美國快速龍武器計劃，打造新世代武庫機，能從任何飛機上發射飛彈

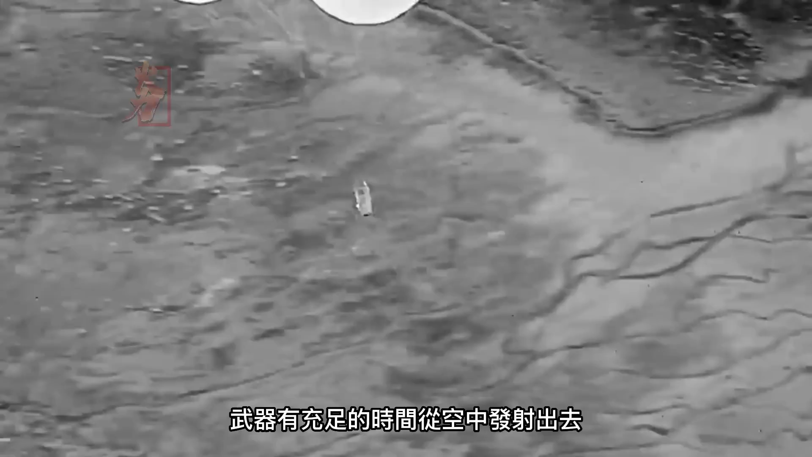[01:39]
武器有充足的时间从空中发射出去根据刚刚传输的目标数据导弹直接